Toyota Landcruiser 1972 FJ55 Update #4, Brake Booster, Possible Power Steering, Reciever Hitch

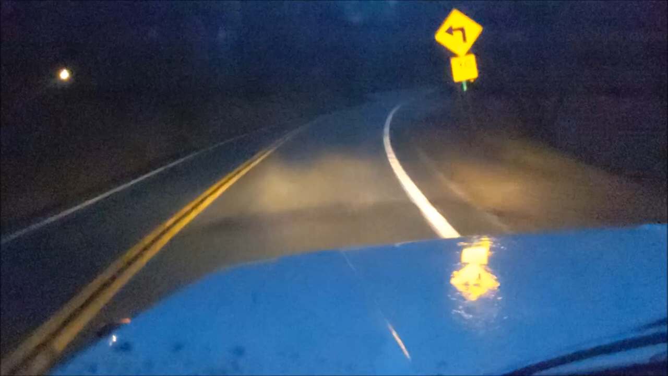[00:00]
Hey Jonathan and Top Saw here. Today's video is on the 1972 Land Cruiser FJ55. I think this is my fourth update in the series. I'm just driving to school right now in the rain. Cars are doing great in the rain. Wipers, blower, heater, all working well.